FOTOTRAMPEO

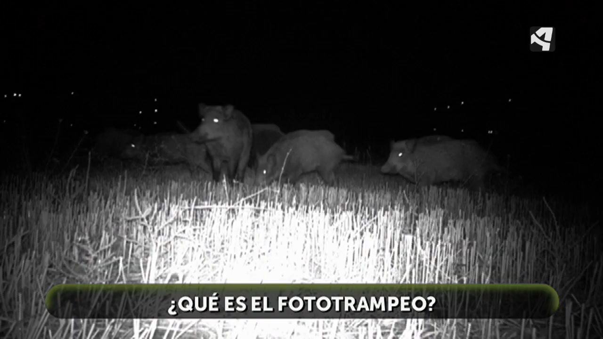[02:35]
Una de las grandes ventajas de las cámaras de fototrampeo es que son no invasivas. Es un método de estudio en el que los científicos
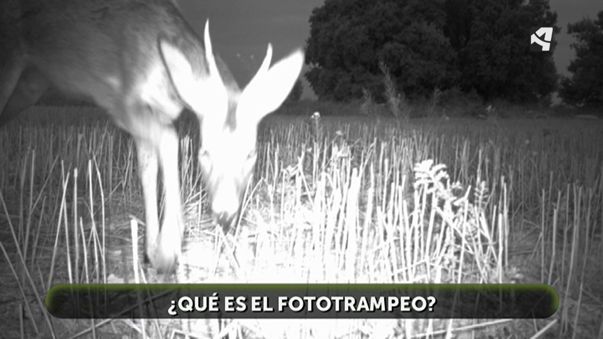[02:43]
o los fotógrafos no tenemos que estar directamente en el medio natural y, por tanto, no molestamos a esos animales. Este método nos permite grabar especies que convencionalmente no podríamos debido a su timidez o debido a hábitos nocturnos.